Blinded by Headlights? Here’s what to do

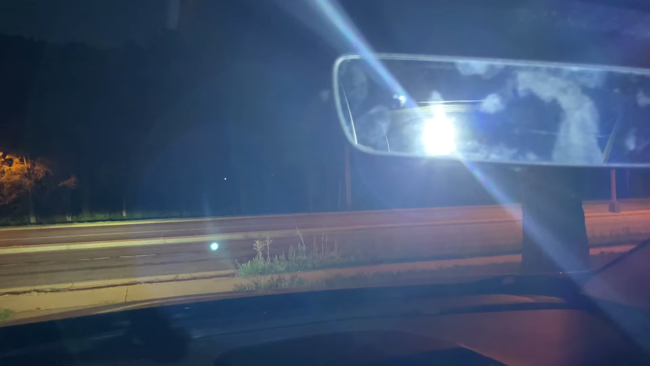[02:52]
or perhaps a big truck will be behind you shining its bright lights into the rear view mirror and then hitting you in the eyes there.
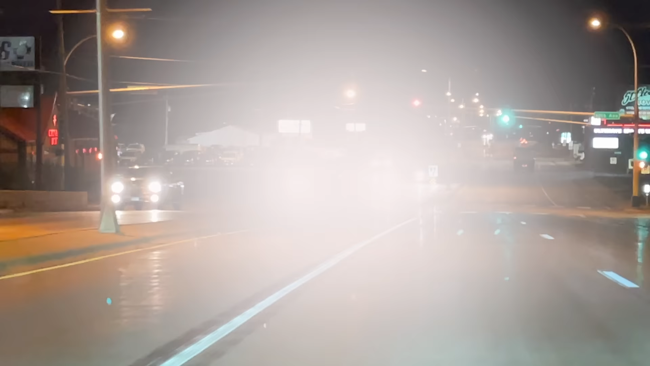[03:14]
And that can be really scary because if that happens to you, there's this few seconds where you just can't see details in front of you. It may be hard for you to see the lines on the road.